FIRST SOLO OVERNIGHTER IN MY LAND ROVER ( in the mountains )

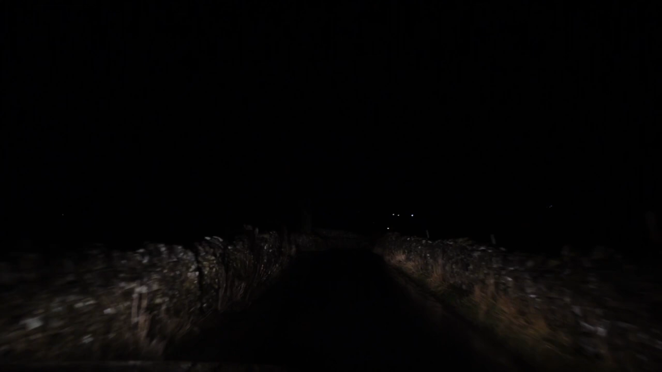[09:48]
So I've just got to my park up for the night and it is absolutely pissing it down.